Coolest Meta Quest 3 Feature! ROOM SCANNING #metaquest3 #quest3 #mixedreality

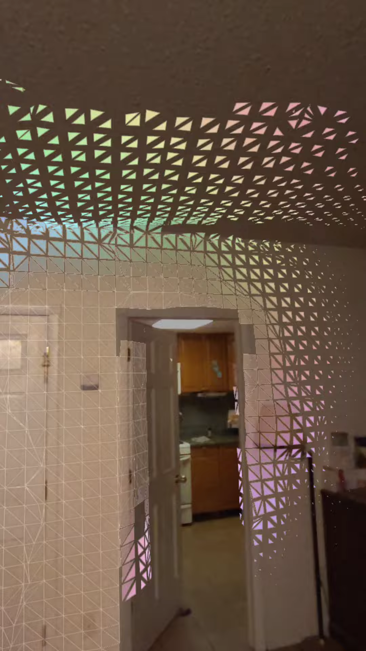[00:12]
it's amazing it's using an infrared laser on the front of it
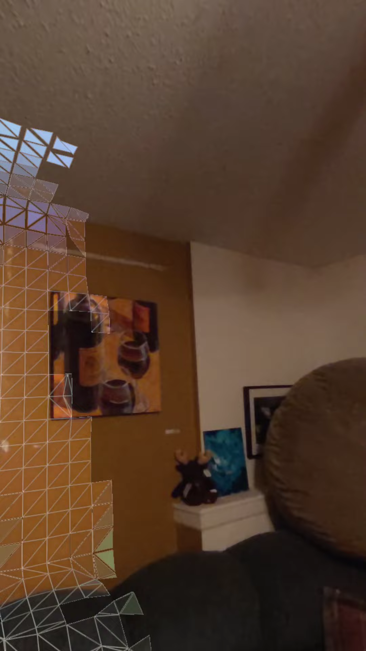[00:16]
time of flight camera is what they refer to it as it's
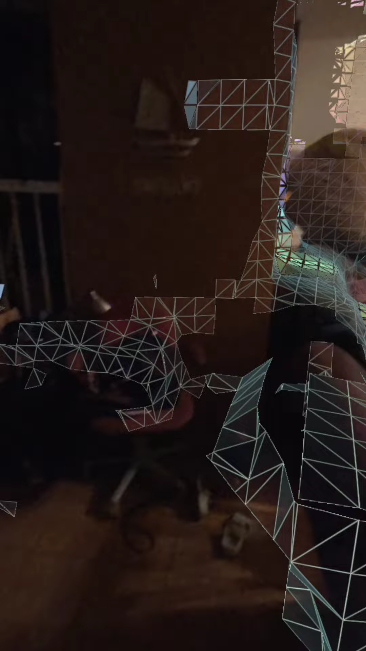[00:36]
then it generates a triangular mesh which I had imagined
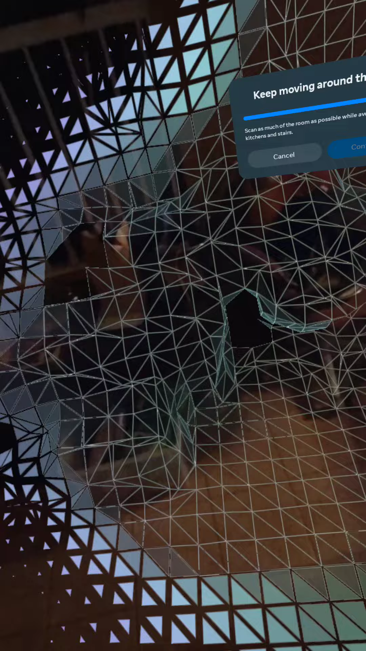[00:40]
as a data product that you could export have
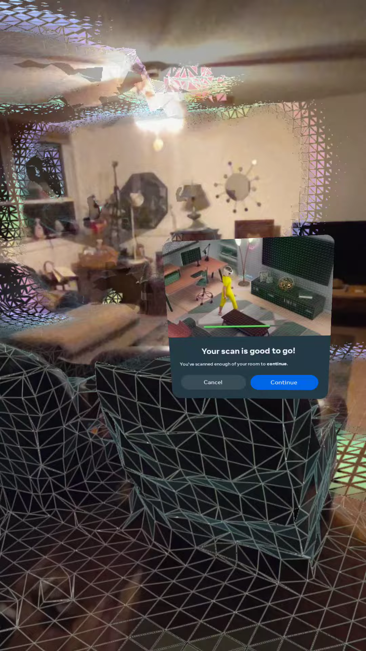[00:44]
it be a photo textured mesh easily
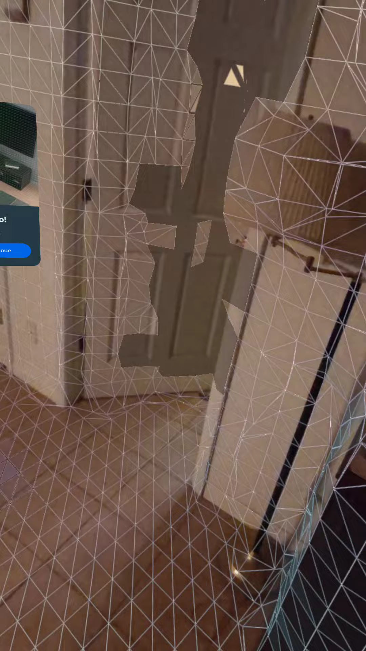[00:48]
photo texture mesh import that into VR
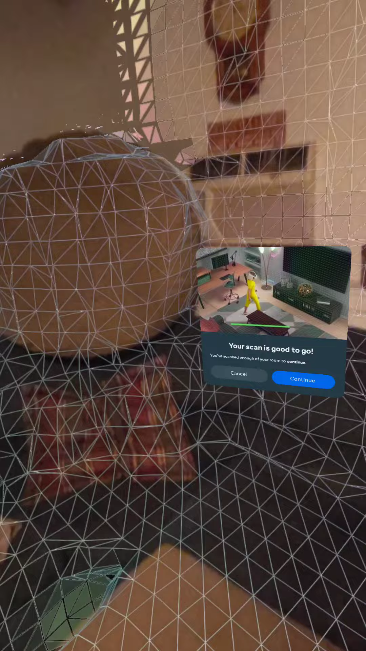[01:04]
the coolest feature of the metaquest 3 is so
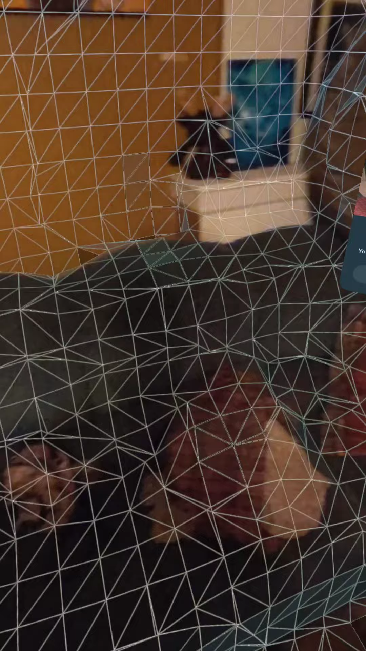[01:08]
that's a good scan I would say finished
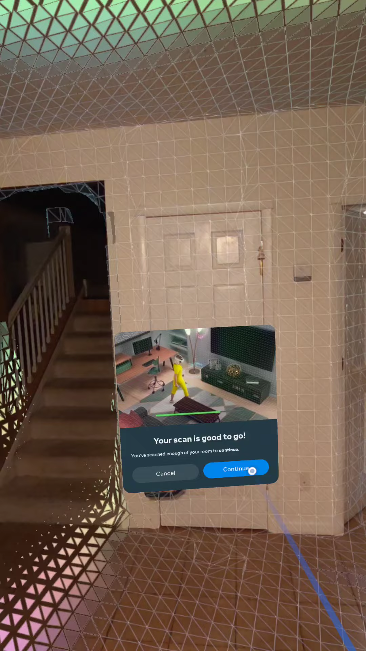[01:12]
with it it's the walls and very
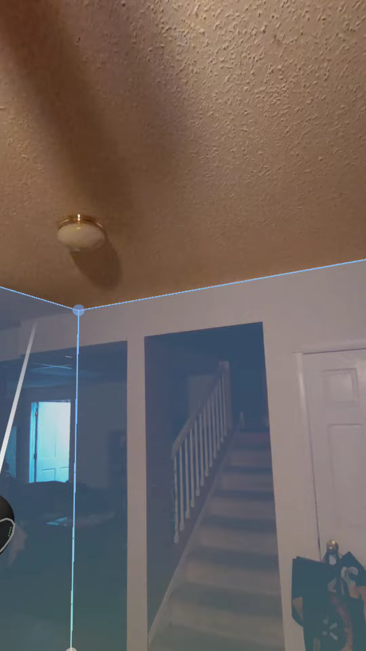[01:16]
accurate walls are very good except for that side of the room which I didn't really scan
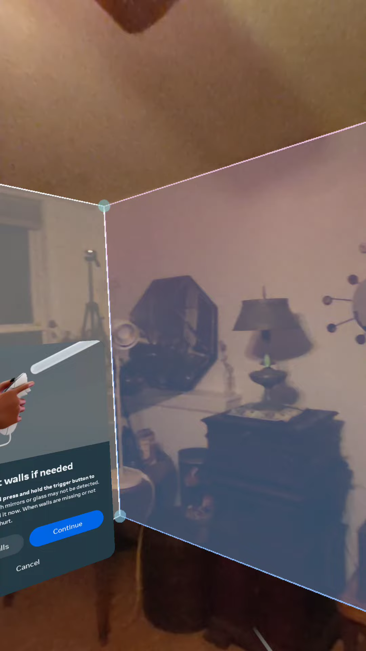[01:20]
so I like it and continue and
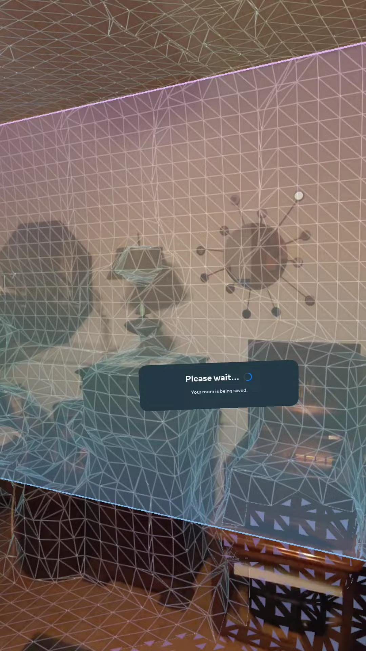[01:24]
that's it windows are kind of funky
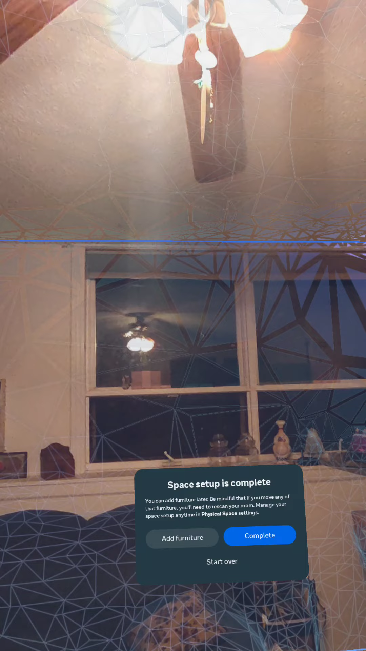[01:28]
but it simplifies the triangle mesh at the end of the process
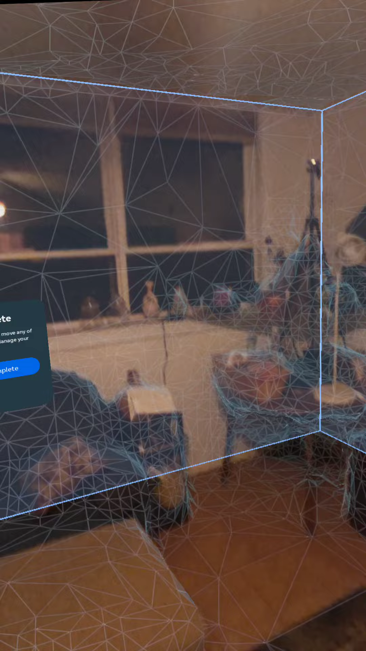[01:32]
so it's very cool very good we will
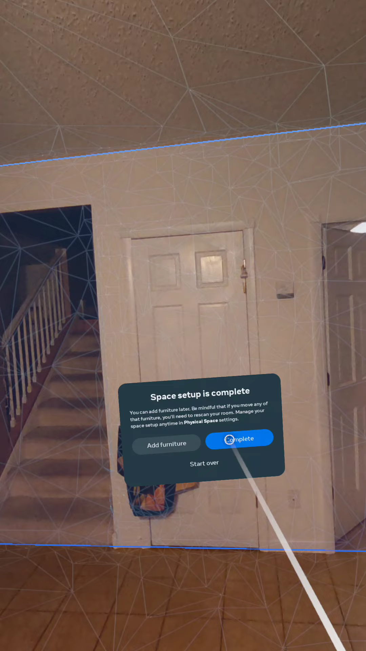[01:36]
complete it and I'll end the recording hopefully it'll be less than a minute but I think I've gone over a minute so it's not good for a YouTube short goodbye